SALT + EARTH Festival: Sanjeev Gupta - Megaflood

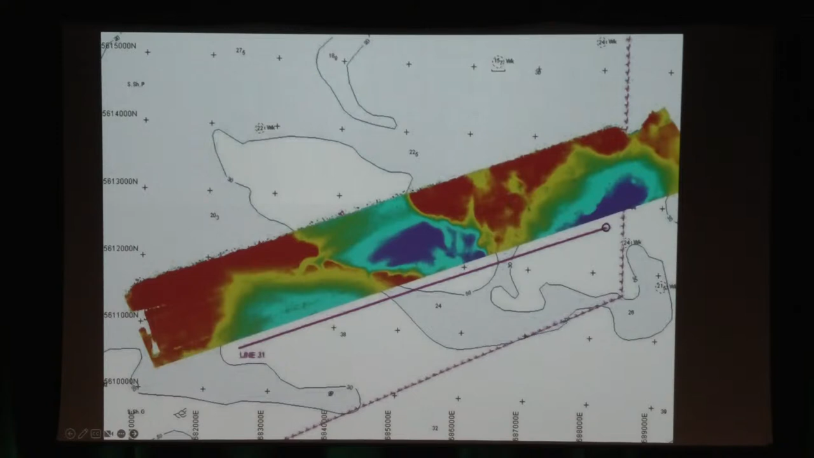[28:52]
We've actually mapped with our own equipment an area of about 20 square kilometers in about 2 months. At a very high resolution, this is 2 meters per pixel, so 2 meters resolution grid. The trouble is you can't map the entire English Channel like that. Now what had happened was that the people who are responsible for mapping the bathymetry of the channel and the seas around Britain are the UK Hydrographic Office, and that's for civil safety at sea.
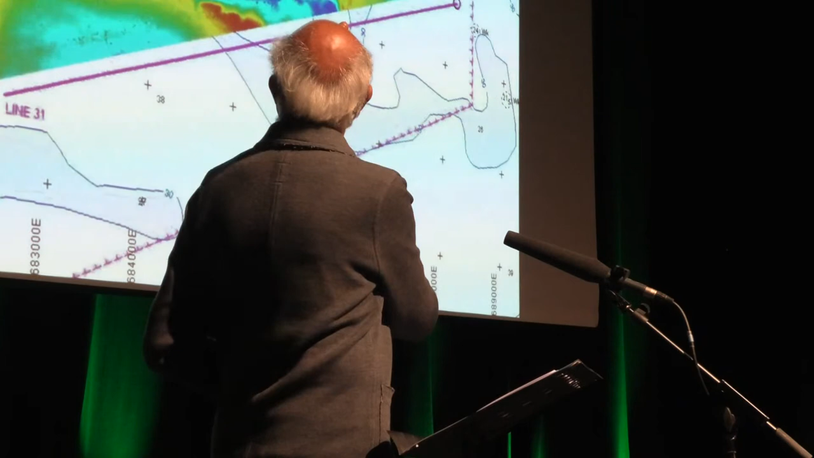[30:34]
Each of these crosses is a depth point. And so what I'm going to show you next is actually what the floor in the central part of the channel, south of Brighton, looks like.
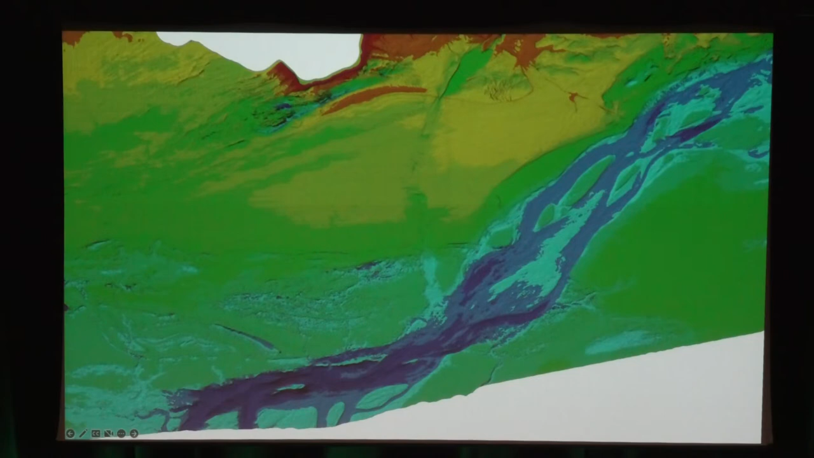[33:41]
They tend to be single thread and they tend to be meandering. And this is a large valley. And then you've got these island-like features, which are very important, which have this lozenge shape in the center of the valleys. Here's another view of this, closer up with different color shading.
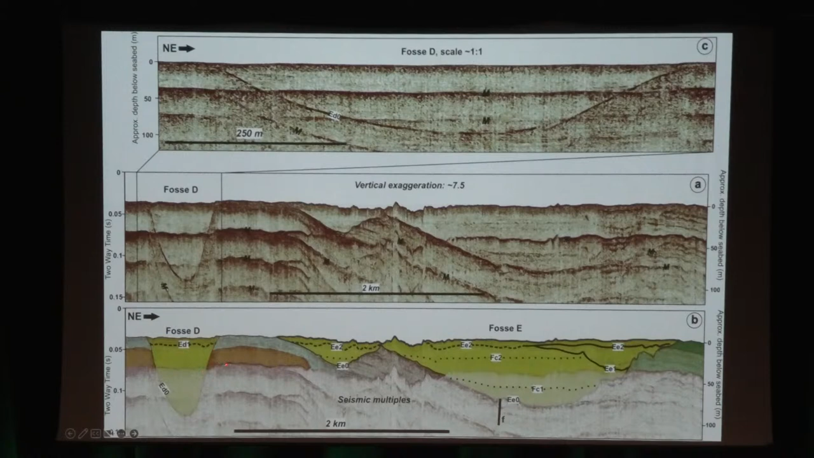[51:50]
That's the hard rock, and this is the soft rock. And you can see, look at this lovely hole in here. And the question was, what formed these if these were not river valleys? The other thing we can do is, again, this is again the three-dimensional shape of these. You can see they have strong three-dimensionality.
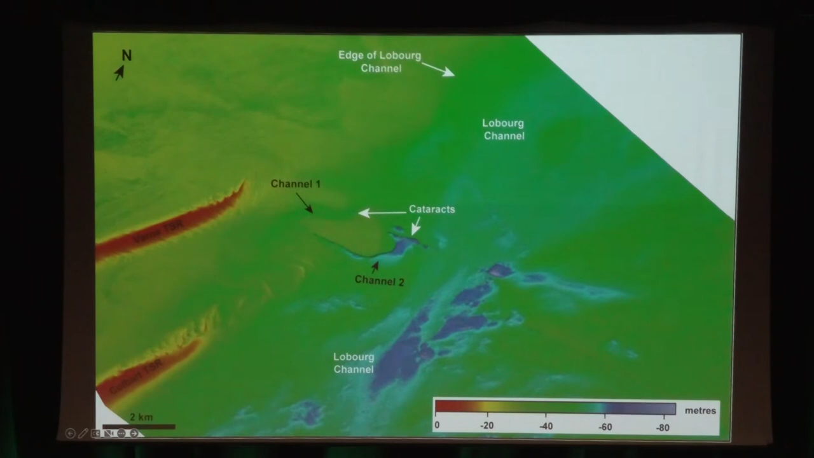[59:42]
And you can see these features over here. This wall here is 20 meters high, and we've got a plunge pool in here, and a scour in here.
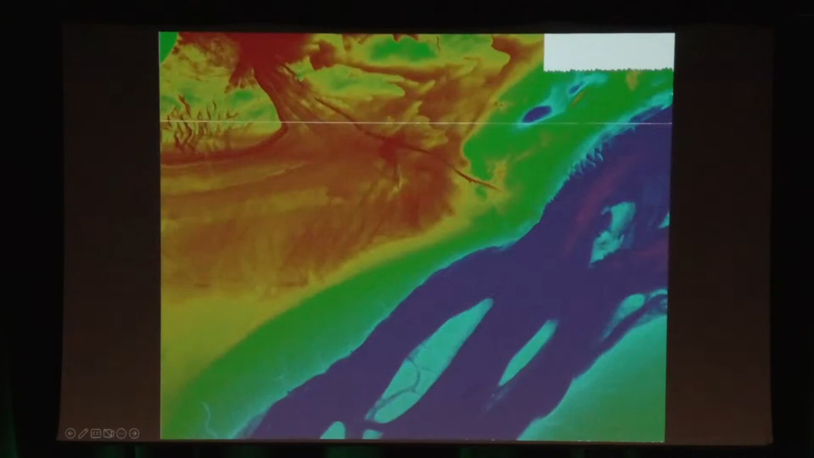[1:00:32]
It's not coming out on the screen, but this is the figure that nails this. I'll have to show it to you on a computer if anybody's interested. This is the new high-resolution data that I said was collected a couple of years ago for designating marine protected areas. And this absolutely nails it, that this was a flood landscape, because what we see is we see these beautiful grooves, these erosional grooves carved into the floor.